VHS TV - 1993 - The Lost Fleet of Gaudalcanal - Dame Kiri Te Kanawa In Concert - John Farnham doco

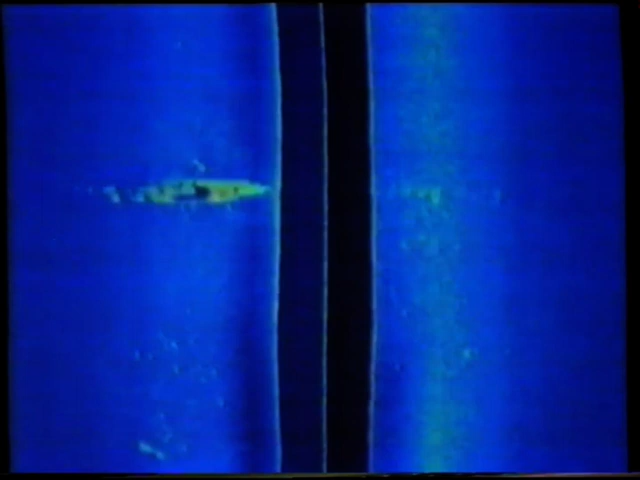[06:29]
170 meters. 170 meters. 170 meters. That's it. All right. We got it. All right, we tell, got it. Go tell people we got it. We got it?
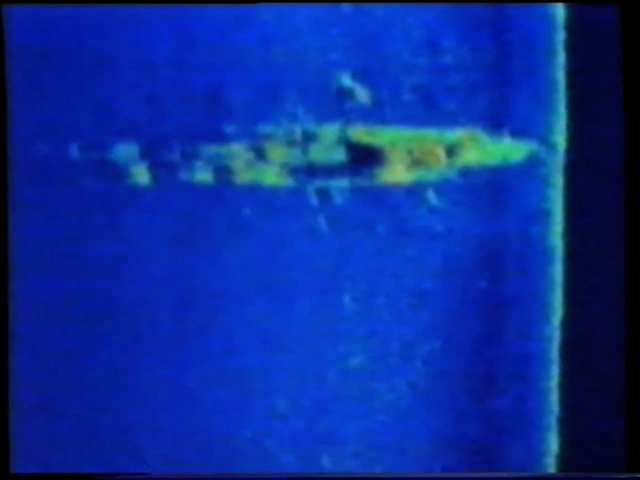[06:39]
We, yep, got, we got it. Look at it. Oh, my God.
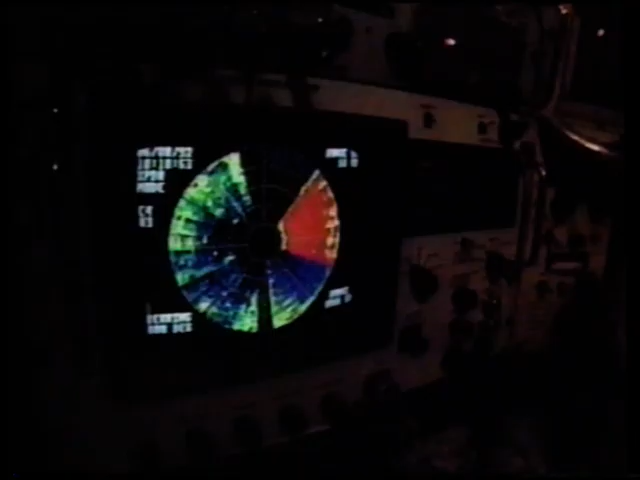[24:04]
No target on the sonar. But what you're really thinking about is what we're going to see when we finally get down there.